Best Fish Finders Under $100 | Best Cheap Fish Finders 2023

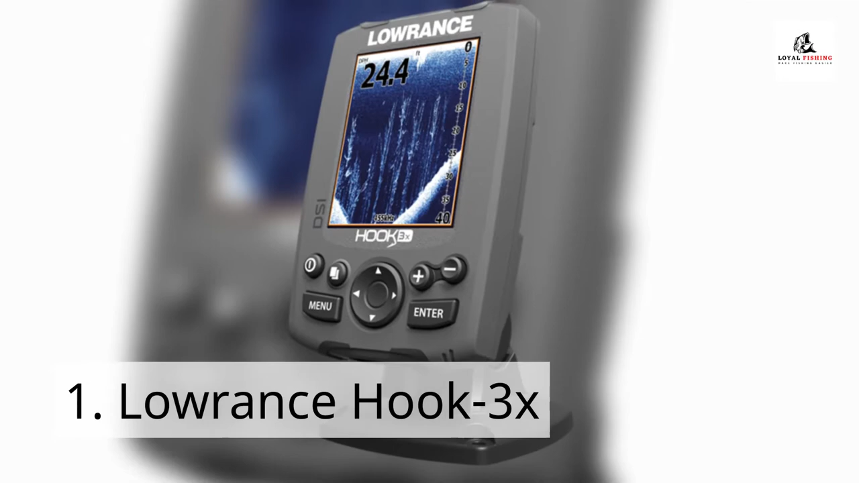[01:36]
Laurence Hook 3X The Hook 3X features a bright,
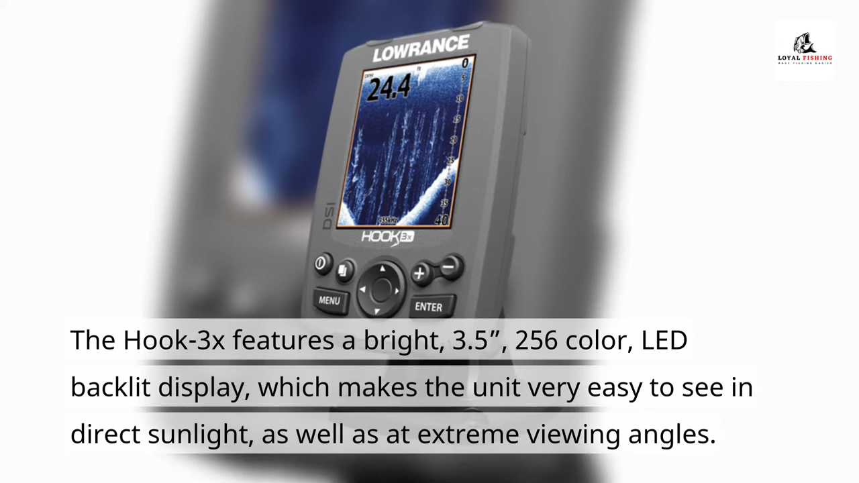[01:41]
3.5-inch 256-color LED backlit display, which makes the unit very easy to see in direct sunlight, as well as at extreme viewing angles.
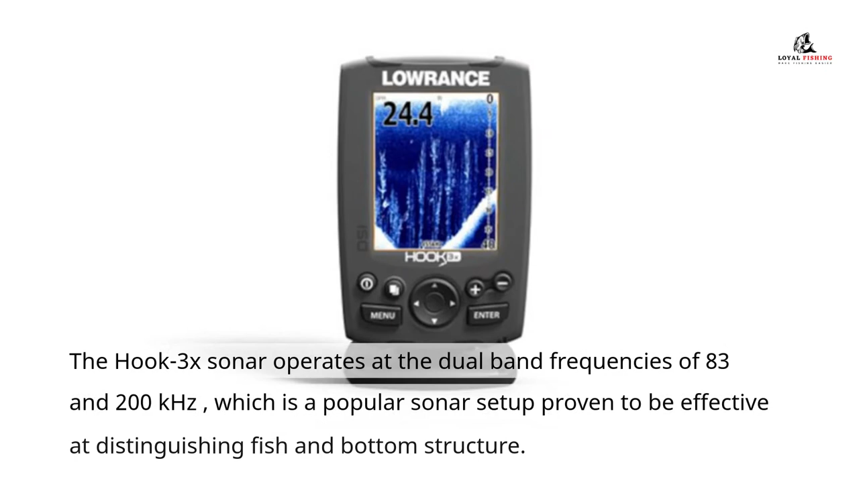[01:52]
The Hook 3X sonar operates at the dual-band frequencies of 83 and 200 kHz, which is a popular sonar setup proven to be effective at distinguishing fish and bottom structure.
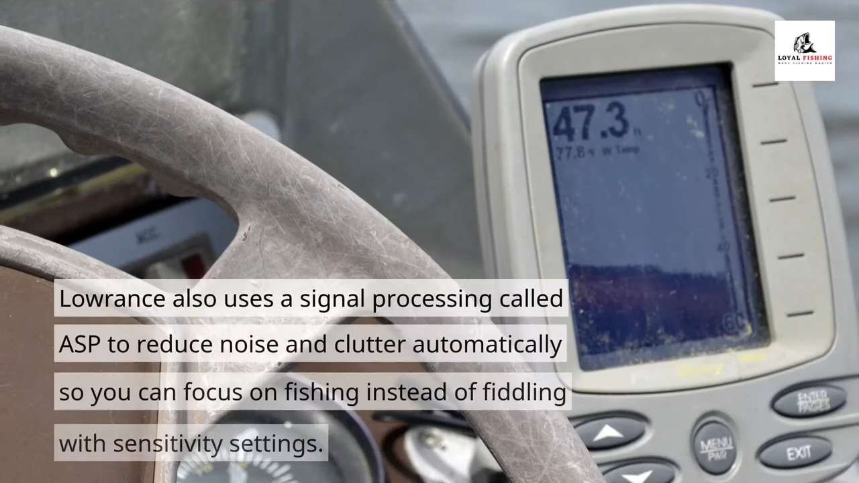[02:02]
On screen: depth 47.3 ft
Laurence also uses a signal processing called ASP to reduce noise and clutter automatically so
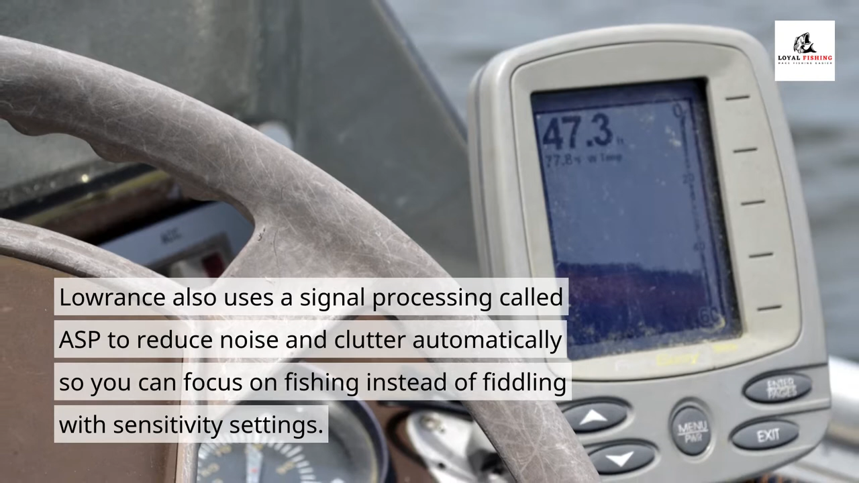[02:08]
On screen: depth 47.3 ft
you can focus on fishing instead of fiddling with sensitivity settings.
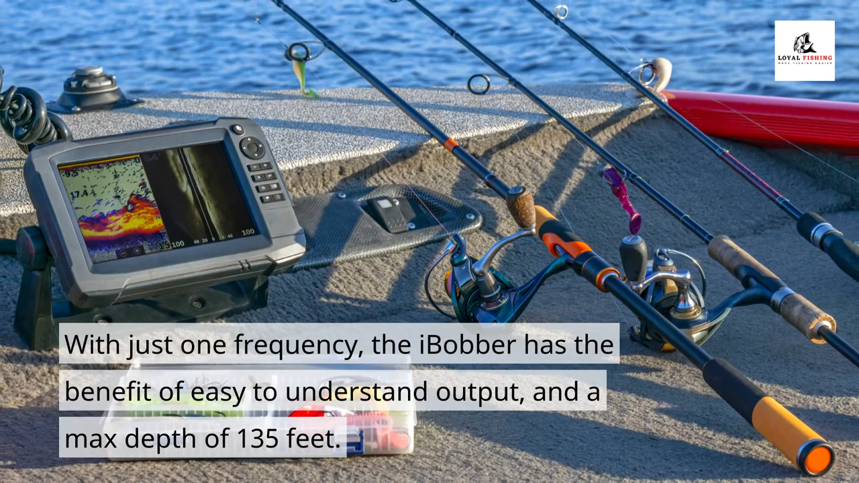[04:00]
the Eye Bobber has the benefit of easy-to-understand output, and a max depth of 135 feet.
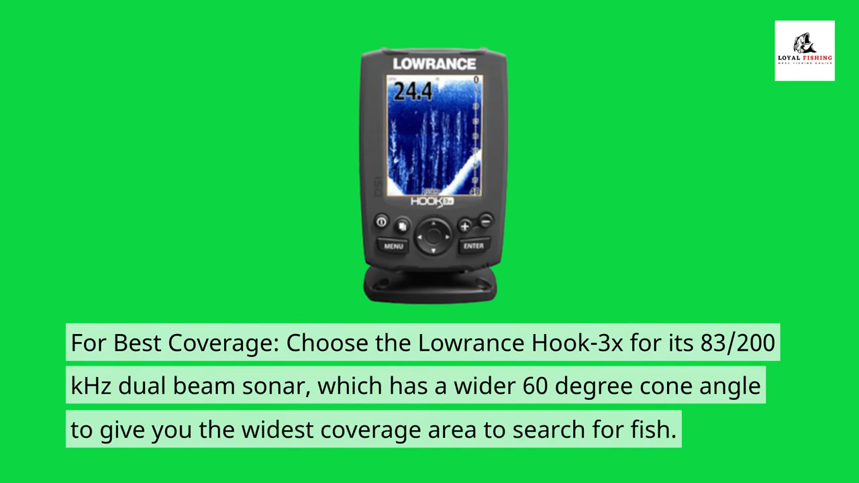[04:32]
For best coverage, choose the Lorentz Hook 3X for its 83 two-hundredths of a kilohertz dual-beam sonar, which has a wider 60-degree cone angle to give you the widest coverage area to search for fish. For best signal strength, choose the Humminbird Piranha Max 4 for its 300 watts transmitting power, large 4.3-inch screen, which can help with seeing fish and target separation.